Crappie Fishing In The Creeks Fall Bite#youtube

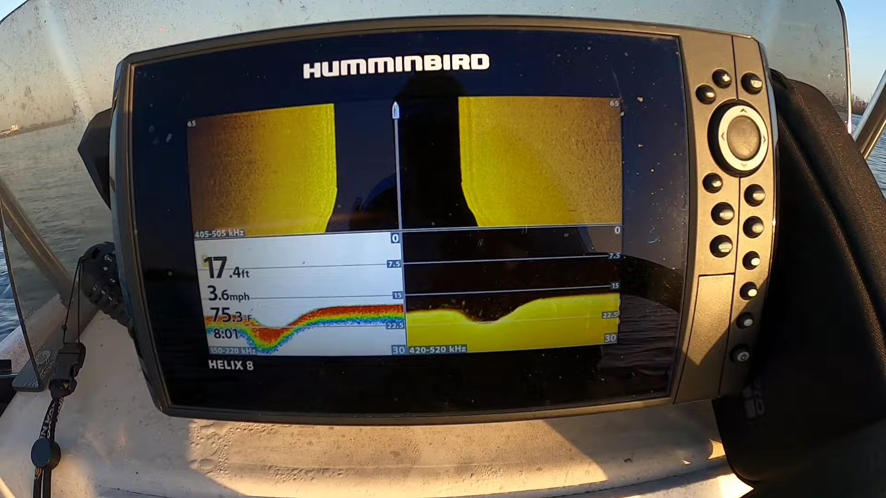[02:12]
On screen: depth 17.4 ft, speed 3.6 mph
It's fishing this drop off right here, but it's not what we stopping at. But I'll just let y'all see what I'm seeing. I always like to do my three. I like my side, I like my sonar, and I like my down imaging. So I look at both, so I know, I mean all three of them, so I know exactly what I'm seeing is actually there. So this is what I'm looking at, man. Right now we in 17 foot of water, and we still headed to the spot, man. You know, I got my little six horse. It ain't as fast as my big motor, so, man, we coasting along, man.